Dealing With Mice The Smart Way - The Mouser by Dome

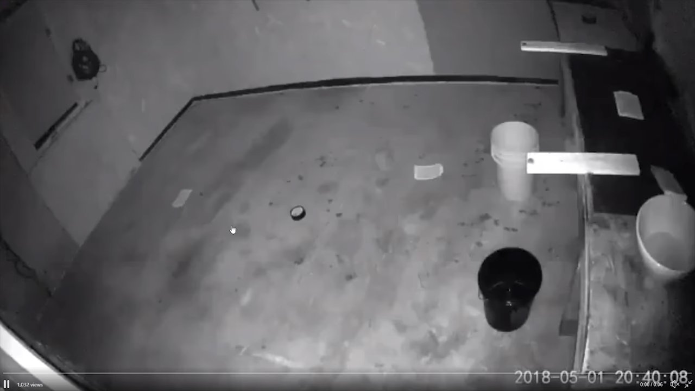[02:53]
see the video here I put a bucket down put a little piece of wood and just with physics I had them run off and they fell into the bucket it literally was